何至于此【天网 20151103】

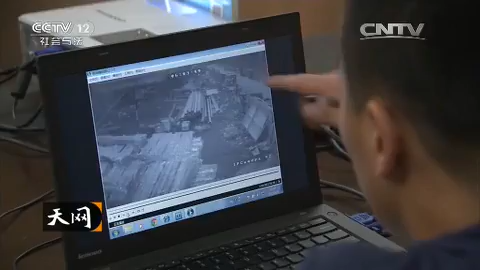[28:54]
天慢慢亮了视频画面也渐渐变得清晰起来民警们发现折腾了一宿没有